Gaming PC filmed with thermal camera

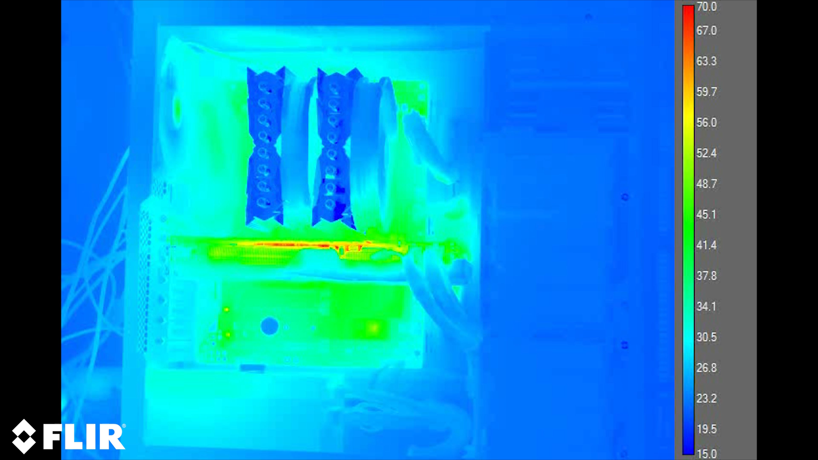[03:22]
mutta täällä voit nähdä, että se on hienoa ja se olisi ehkä hienoa, kun keskustelu on tullut, ja Airflow ei ole niin hyvä. Ja koska kaikki haluaa tietää, että täällä on tämän testin.
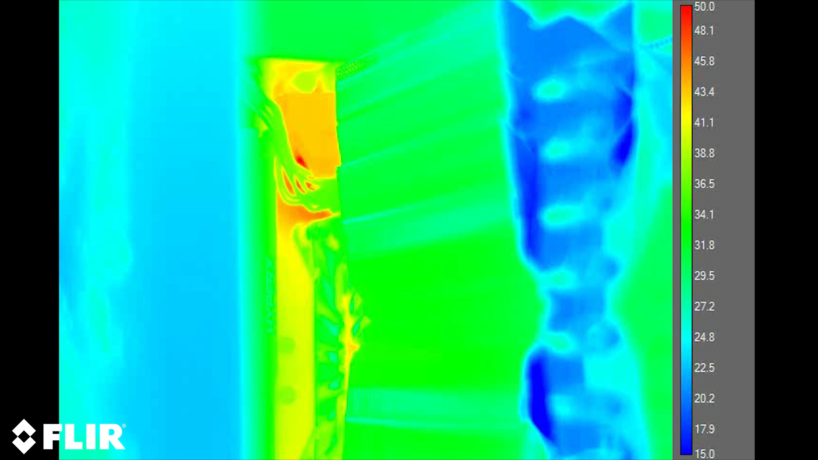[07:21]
joten kohdus on hyvältä ja vaikuttavasti on myös pala, jos haluan joo, mutta luulen, että tämä on prosessorilta ja katsotaan grafikkakoon. Ja täällä on stress testi grafikkakoon. Se on sama 3D mark performance testi kuin jälkeen. Se tapahtuu kuin testi grafikkakoon jopa jopa jopa jopa jopa jopa jopa jopa jopa katsomaan koska
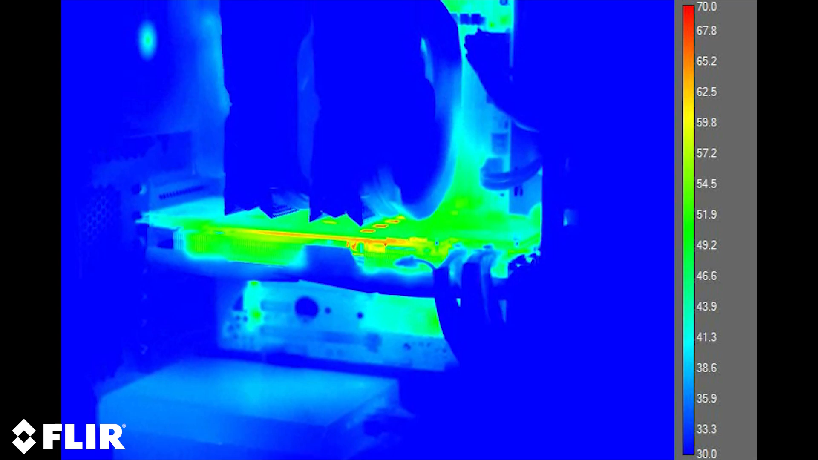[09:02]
Ja tässä on samanlaisia asioita, vähän jälkeen alue, voit nähdä, että
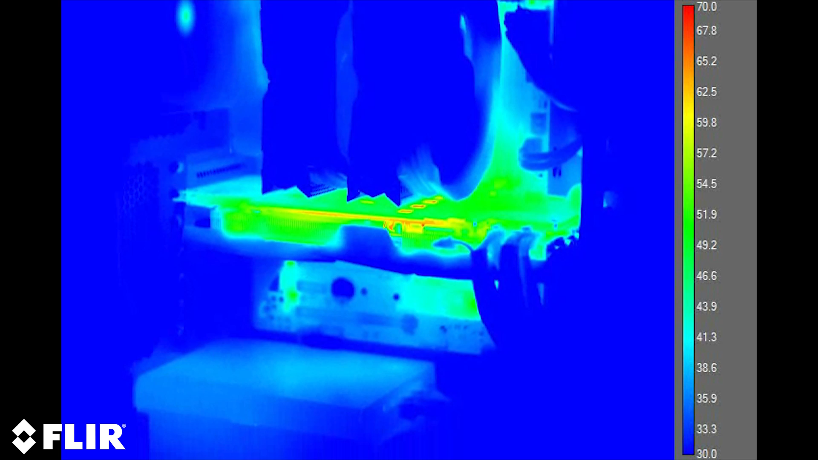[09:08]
grafiikkiprogramme on melko hienoa, ja resta kompiutero ei ole niin paljon,